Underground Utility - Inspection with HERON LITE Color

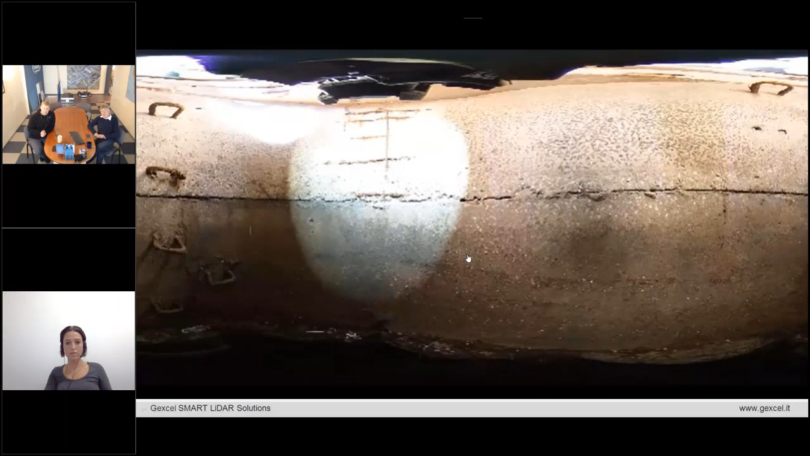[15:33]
used or was used at Soviet era and it's, uh, descending to the chamber. I think it was some two or three meters of such. Yeah.
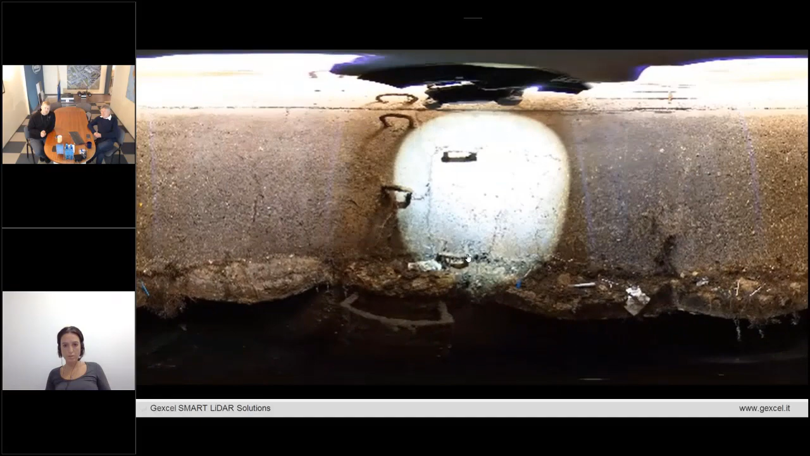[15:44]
Two and a half meters. Two and a half meters of the, of the manhole. And then, uh, there is also seen that the stair, but there is no, because if you touch it, it just came down and it's not.
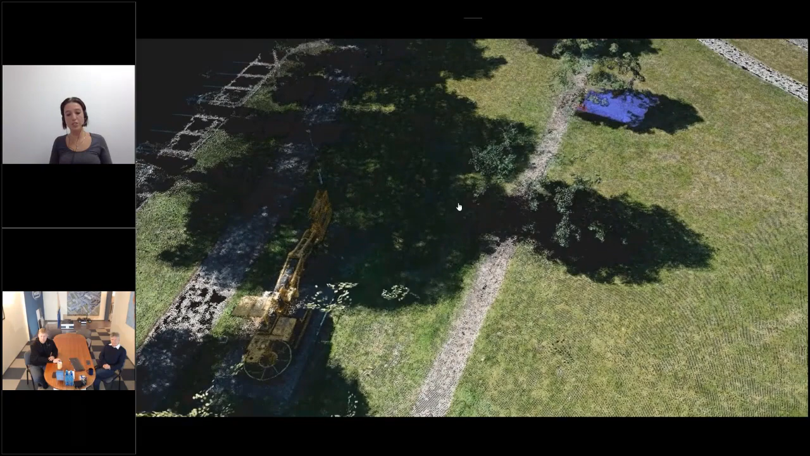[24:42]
Um, this is the resuming, uh, of the acquisition teeth.
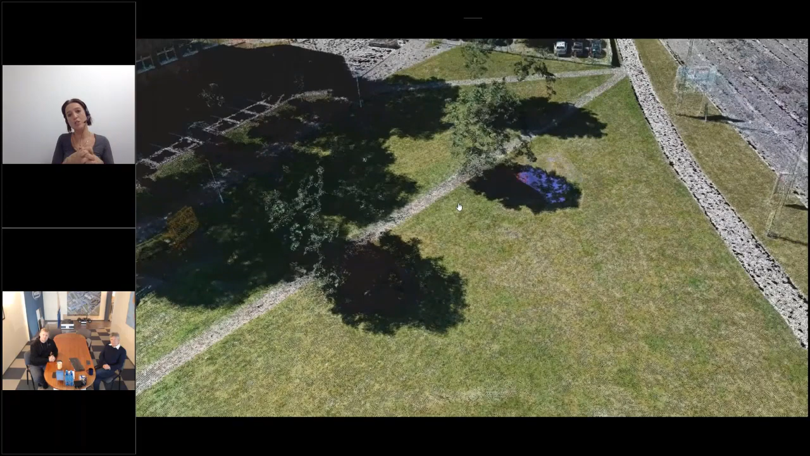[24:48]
Would you like to spend some words? Because I think that this movie is pretty impressive to understand,
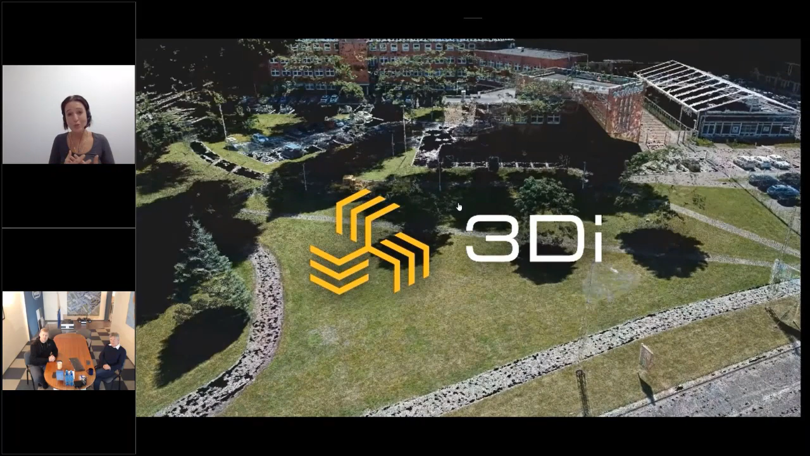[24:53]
uh, everything.
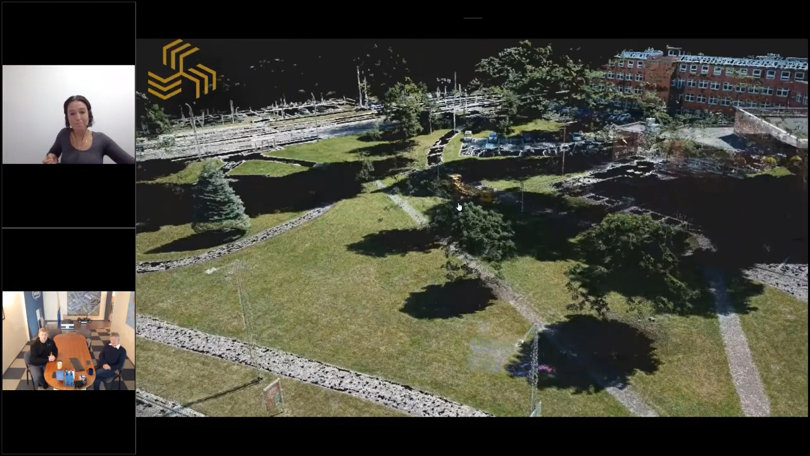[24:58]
It was, uh, captured, uh, with a drone and take this,
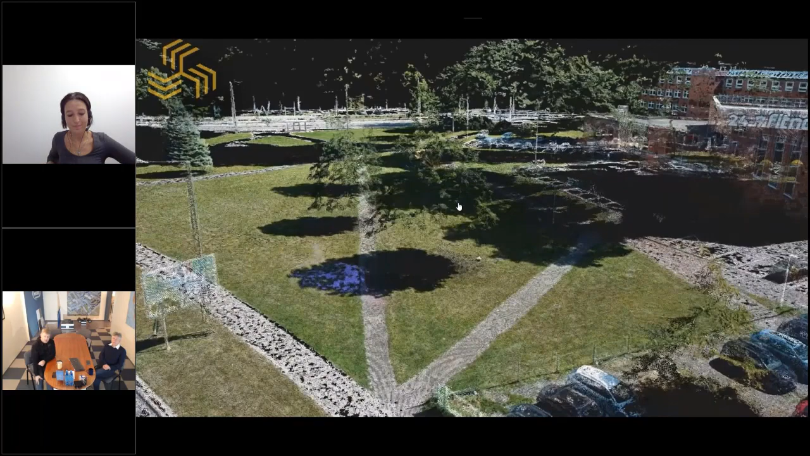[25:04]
uh, point cloud generated from photogrammetric, uh, methods of data acquisition. That means this is on ground.
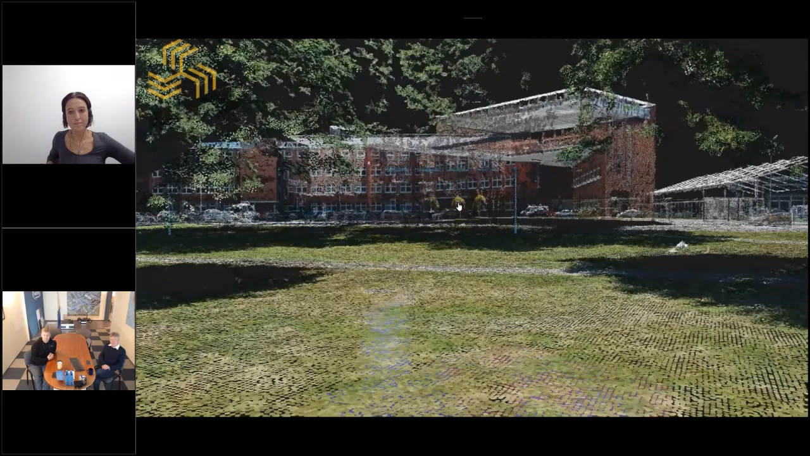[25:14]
The other is underground. Yes. And underground. Yes.
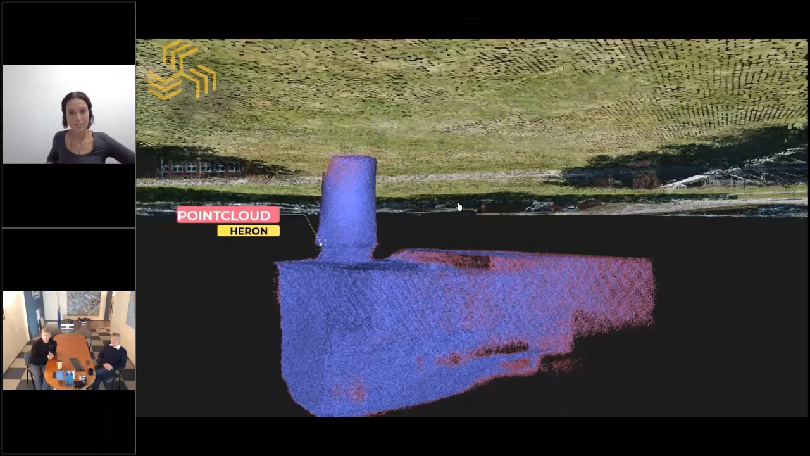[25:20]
We use this here on light and we put, uh, uh, together to two clouds. It's quite easy.
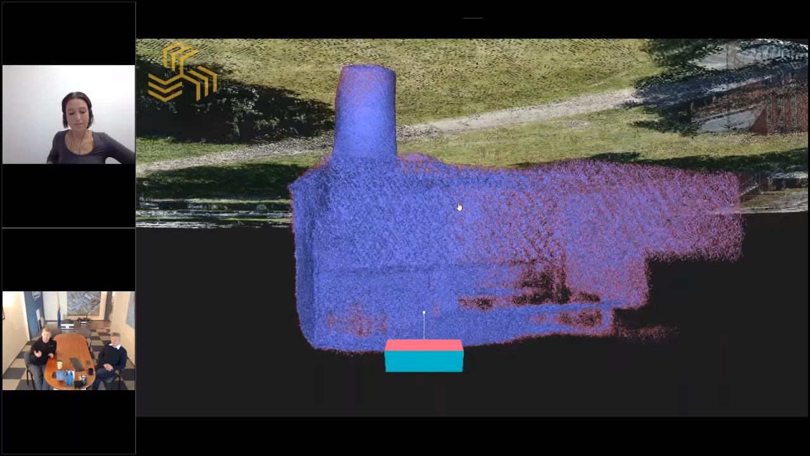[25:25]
And, uh, then can, uh, use all this information as one, uh, data set.
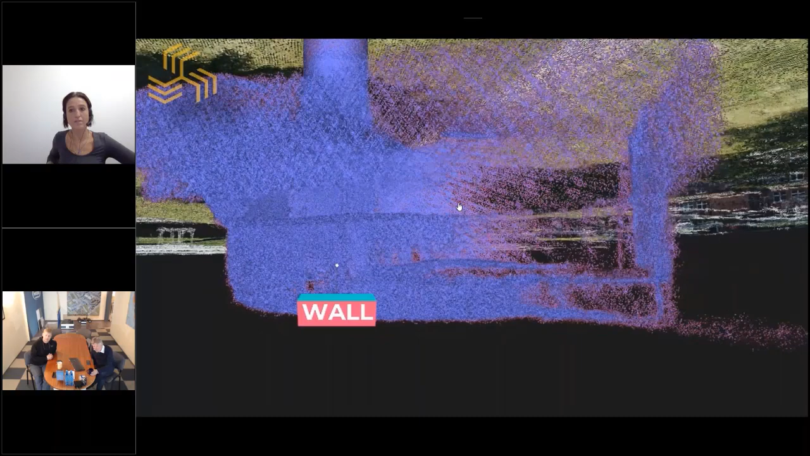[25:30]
And, uh, it's very, very okay. Very easy.
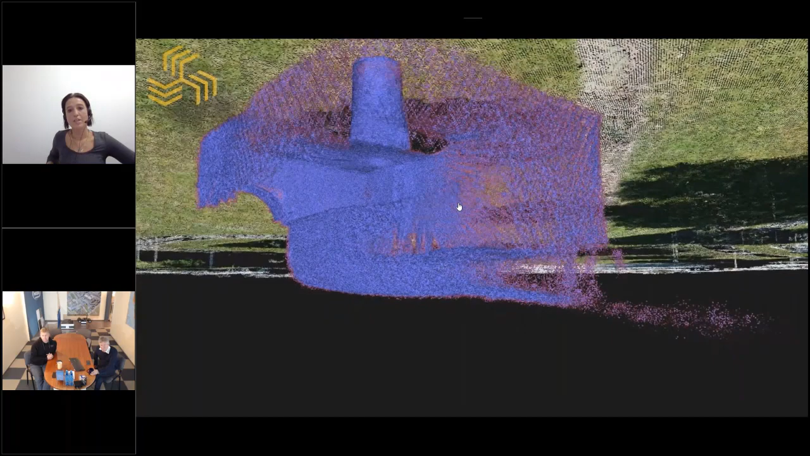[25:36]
Yeah. What, what I like, uh, of this project, but also on this movie is the possibility to integrate,
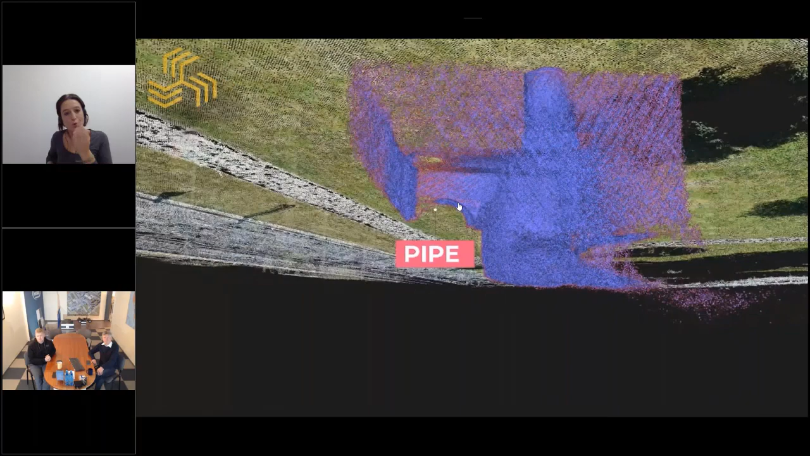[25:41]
uh, what is, uh, on the ground and what is underground in order to have a complete knowledge.
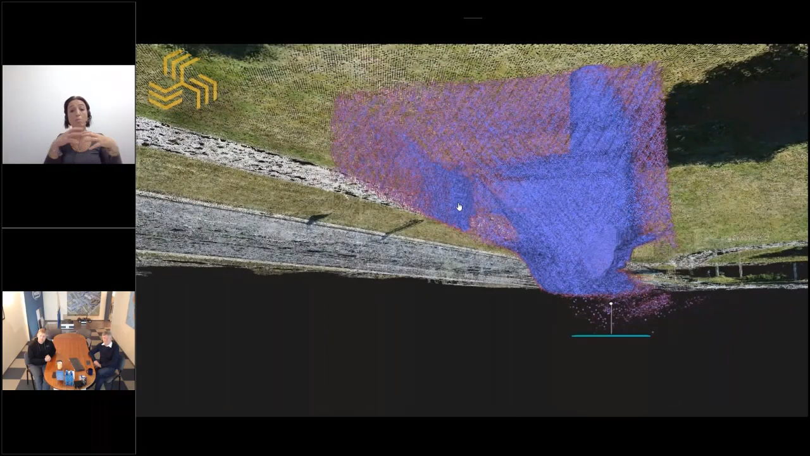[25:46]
Because of course it is not possible to understand, uh,
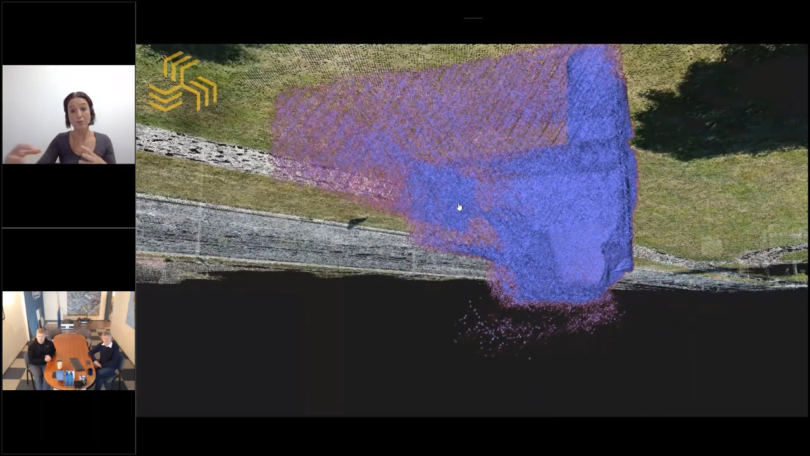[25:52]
what is going on underground if we don't have the knowledge of what there is upstairs.
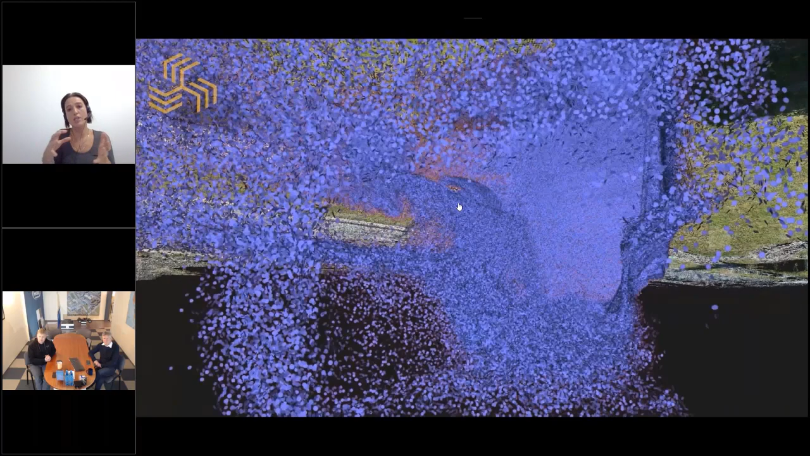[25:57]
So having the chance to have, uh, all this data merged together from the top, uh, and also from the ground, from the underground.
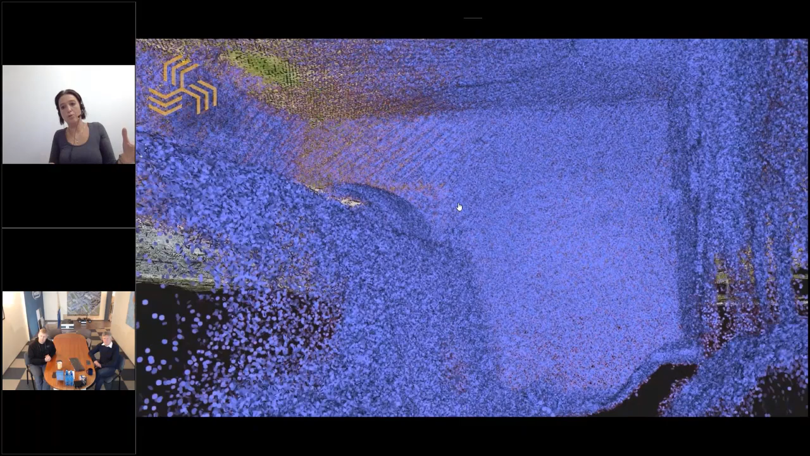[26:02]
Uh, I think that, uh, uh, for the project manager and especially for the person who has to project, uh, the pipeline and everything is very important.